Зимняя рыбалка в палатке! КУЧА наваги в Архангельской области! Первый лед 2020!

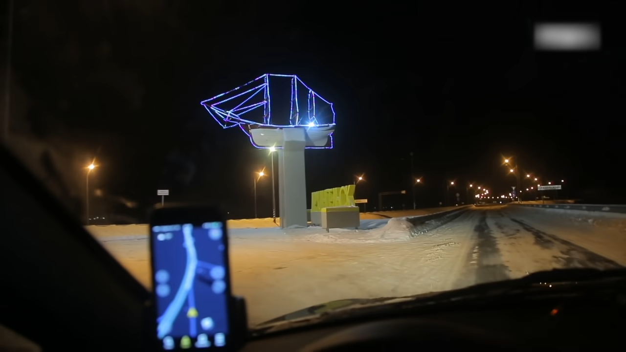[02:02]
Более тысячи километров позади И вот мы уже проезжаем Архангельск